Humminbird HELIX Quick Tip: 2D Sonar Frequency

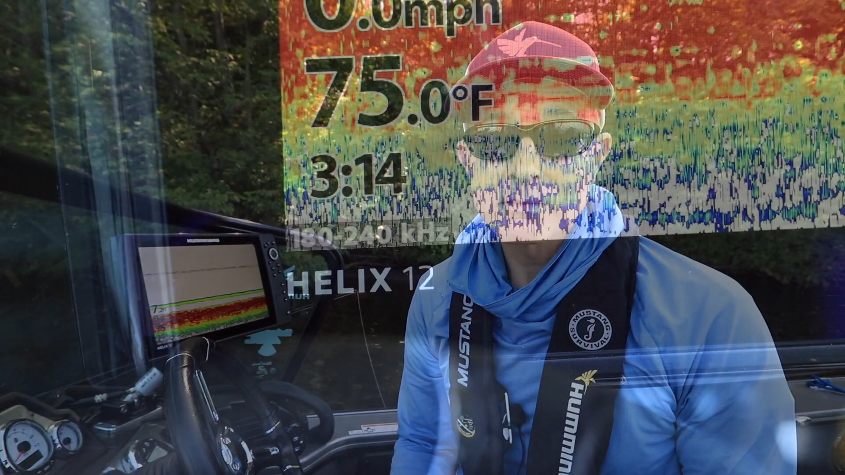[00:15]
On screen: water 75.0°F
The narrow chirp spectrum transmits a set of frequencies at the high end of the chirp sonar range. The narrow spectrum provides the highest resolution or target separation for 2D sonar. The wide chirp spectrum transmits a set of frequencies at the low end of the chirp sonar range.
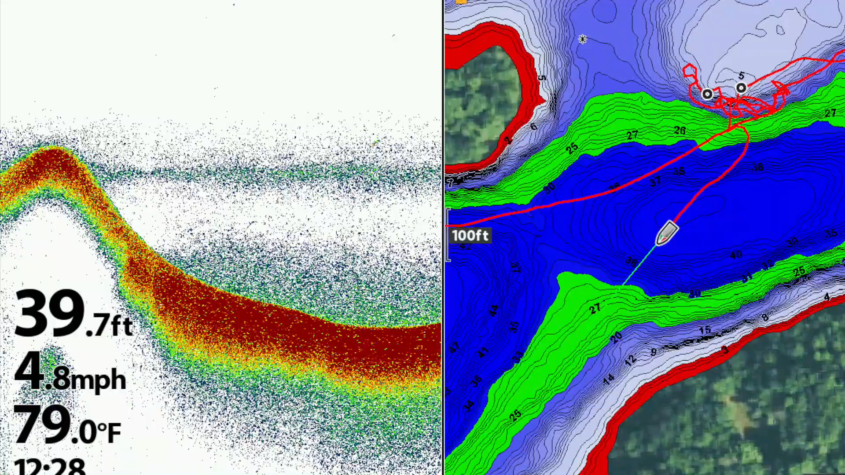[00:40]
On screen: depth 39.7 ft, water 79.0°F, speed 4.8 mph
The wide spectrum provides the best depth penetration but lower resolution in traditional 2D sonar. The full chirp spectrum transmits a set of mid-range 2D sonar frequencies that represents a good balance between resolution and depth penetration.
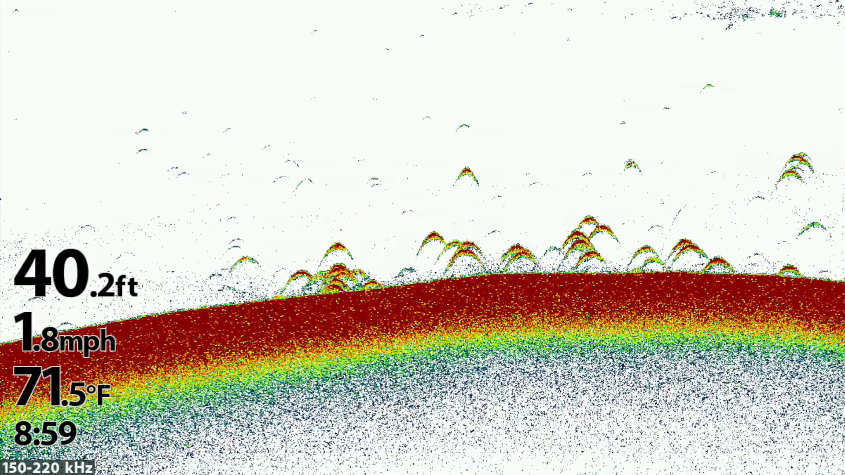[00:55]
On screen: depth 40.2 ft, water 71.5°F, speed 1.8 mph
There are two ways to adjust your 2D sonar chirp spectrum.
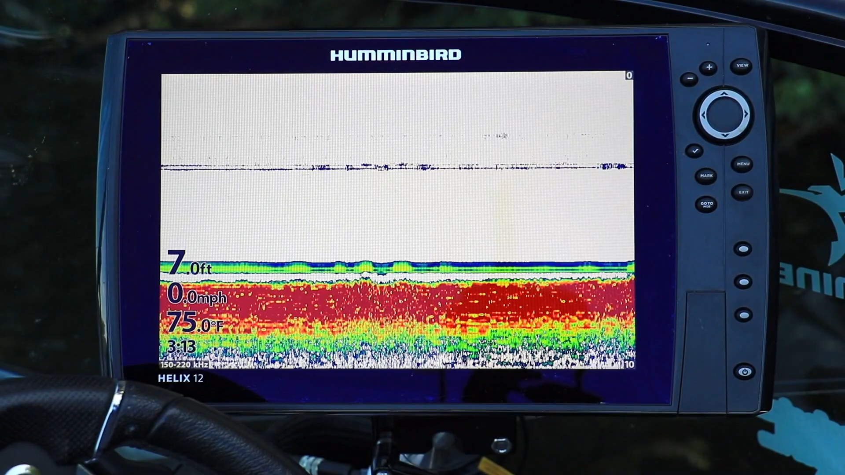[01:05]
On screen: depth 7.0 ft, water 75.0°F, speed 0.0 mph
From the 2D sonar view, press the info or checkmark key to cycle through the available 2D sonar chirp ranges.
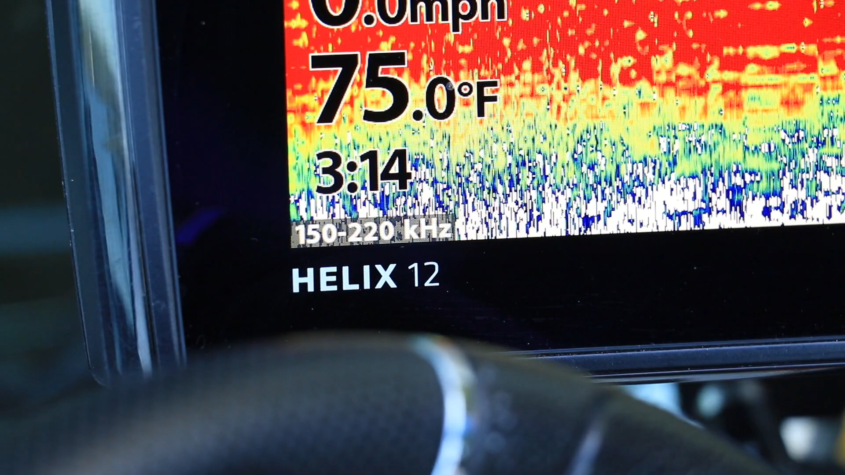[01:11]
On screen: water 75.0°F
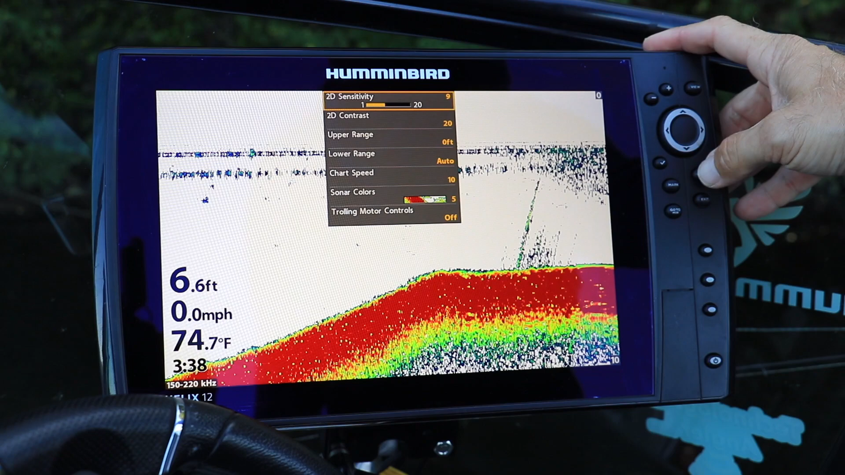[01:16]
On screen: depth 6.6 ft, water 74.7°F, speed 0.0 mph
Or from any view, access the main menu by pressing the menu key twice.
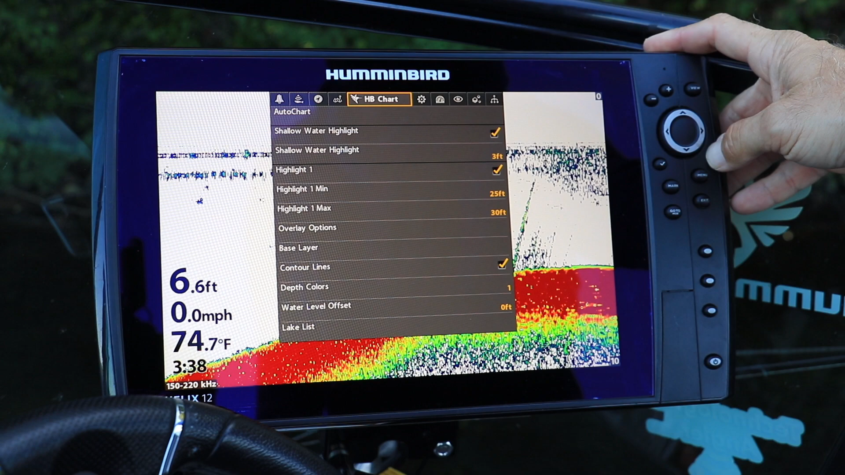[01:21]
On screen: depth 6.6 ft, water 74.7°F, speed 0.0 mph
Then use the left and right arrow keys to select the sonar menu tab. Next, use the up and down arrow keys to select display spectrum.
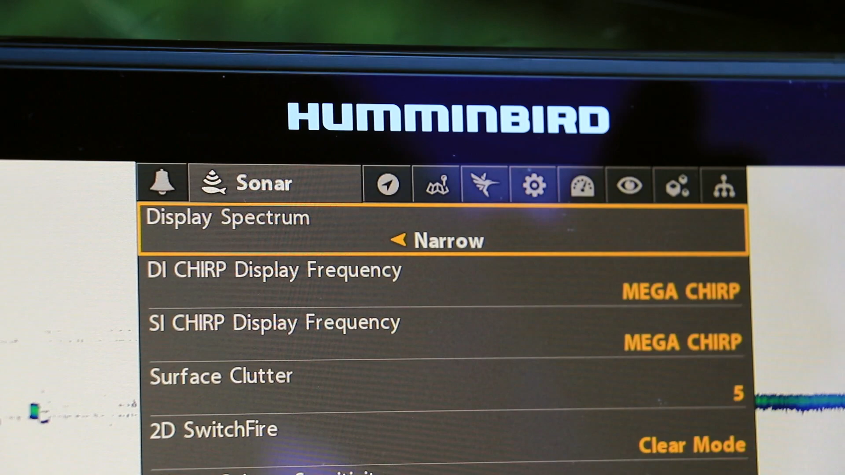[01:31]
And then, adjust your 2D sonar transmission range using the left and right arrow keys.